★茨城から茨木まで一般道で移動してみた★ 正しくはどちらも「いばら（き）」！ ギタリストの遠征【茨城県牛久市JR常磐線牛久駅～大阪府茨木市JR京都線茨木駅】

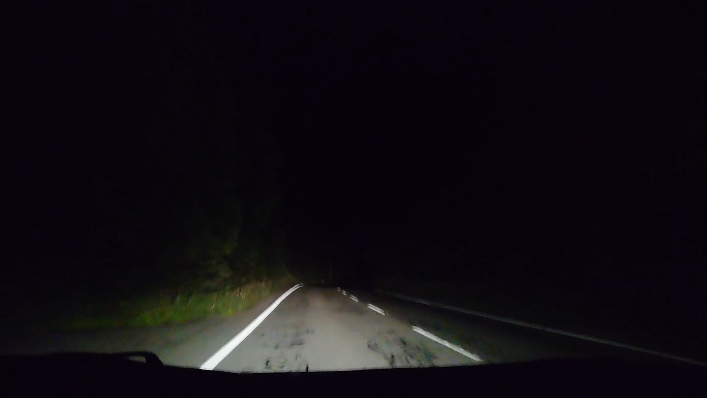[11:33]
はい、はい、ただいま、うちのすそのをですね、走っています。国道469号線かな。469号線で、246からずーっと、
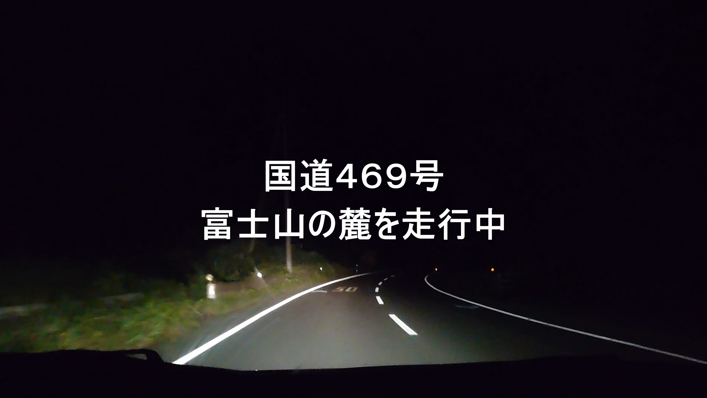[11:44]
こう、延長でね、この469に移ってきました。えー、この道は、富士山のふもとをずーっと、横切っているような道なんですが、信号がほとんどないので、すいすい来ています。えー、暗くなったら、ほんとに真っ暗で、えー、山道なんでね、ほんとに真っ暗ですね。えー、伝統もないので、非常に、このー、なんていうのかな。まあ、山道といえる、ほんとに山道ですね。
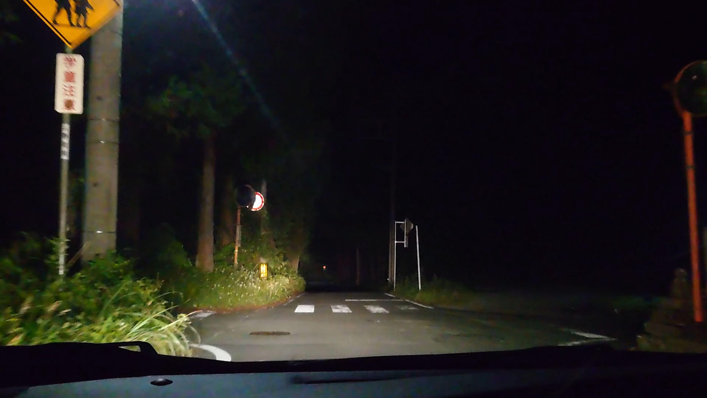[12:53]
慣れているのでいいんですが、ほんとに真っ暗ですね。えー、車も全然走ってないです。えー、まあ、こんなところ、まあ、初めて走る山道は、まあ、気をつけないと、えー、いけないですけど、とっても、運転していて楽しい、えー、ものですね。